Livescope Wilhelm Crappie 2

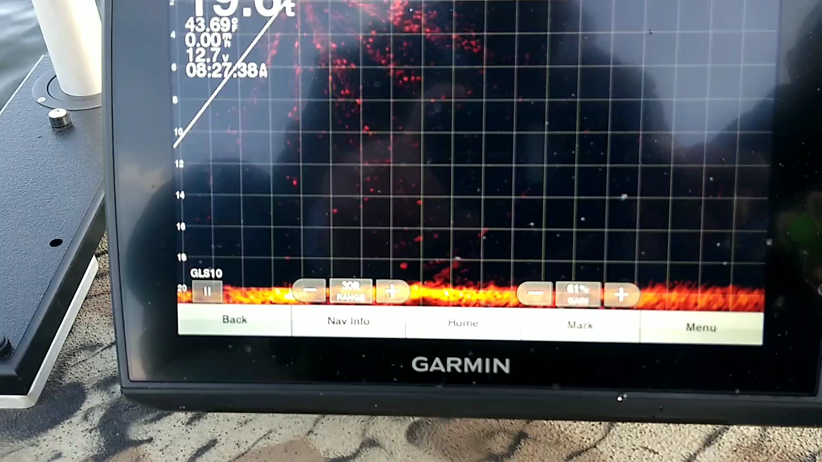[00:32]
Running a medium terry bug right now, live scope on Wilhelm
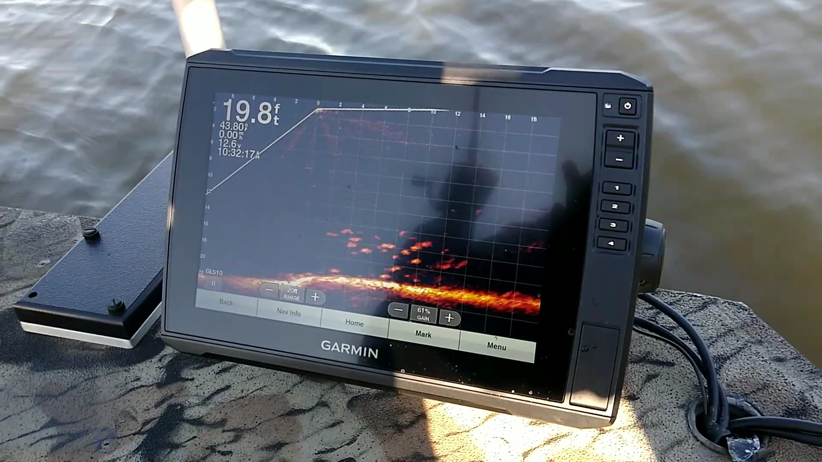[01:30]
On screen: depth 19.8 ft
So I just want to do a quick video of what it looks like when you release a fish Bunch of crappie down there
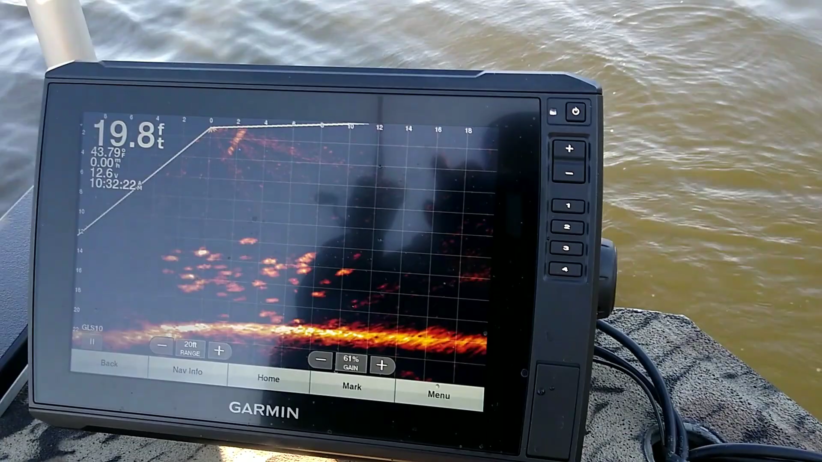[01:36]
On screen: depth 19.8 ft, water 43.79°F
See them? Swimming down A little bit